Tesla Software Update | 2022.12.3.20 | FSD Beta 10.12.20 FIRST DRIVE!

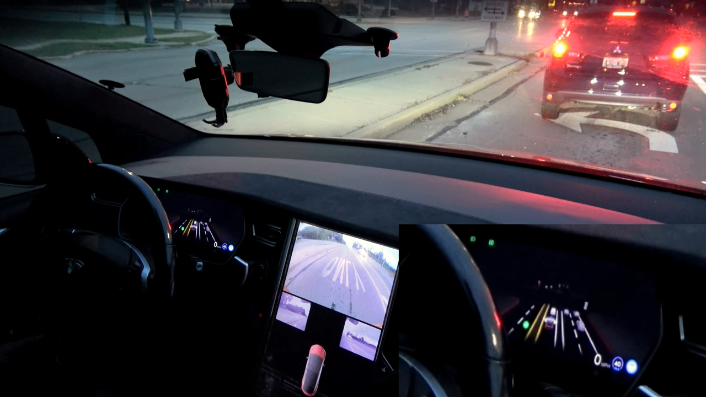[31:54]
Now, it is only displaying the vehicle directly in front of me. It no longer sees the vehicle two cars ahead like it would on the old radar-based AUTOPILOT. Now it sees glimpses of it and shows it.
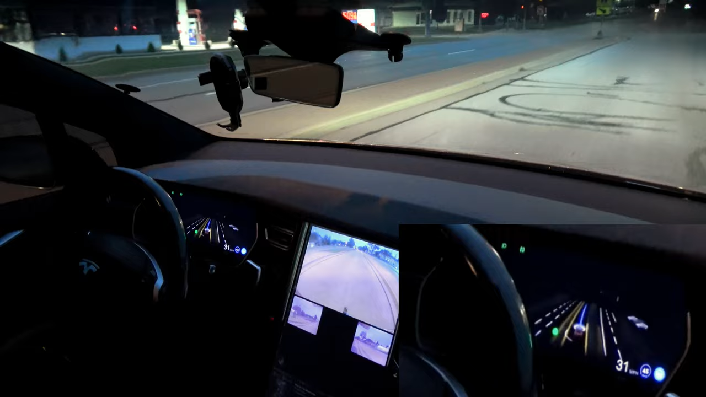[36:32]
How slow are we going to get? It's stopping for a flashing yellow. It's letting this SUV go first. Come on, are you going to go or not? You're making me nervous here. Oncoming traffic. Whoa, that's a... Okay, so they went over into that gas station. Okay, now the Model X cannot decide if it's where it's going.
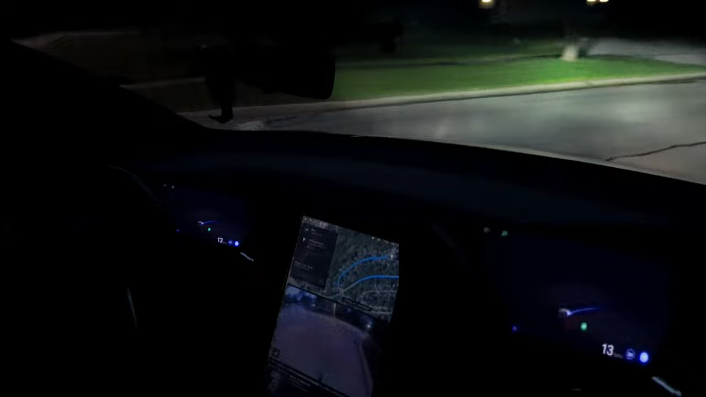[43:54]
A little fast. That's a little fast for this corner. Even cruise control usually slows down more than that. We're driving in the middle of the road. Okay, it moved over a bit. See all the cars. Good, good, good, good.
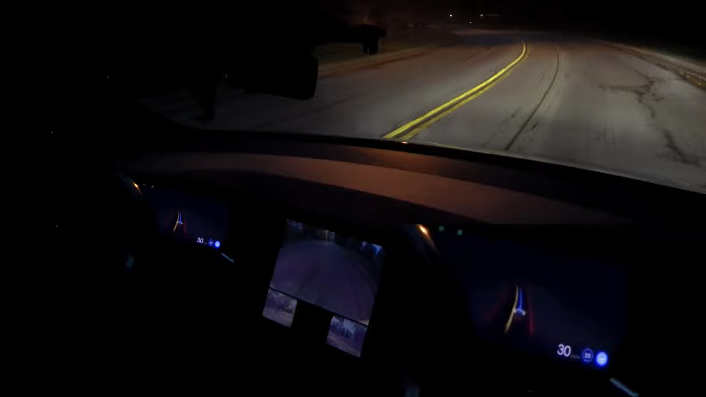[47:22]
So we're going back down the road where we first saw the Domino's car when it first passed us. It'll be making a right turn up here. Okay, it's still going a little fast on this curve. Especially being a slow residential road.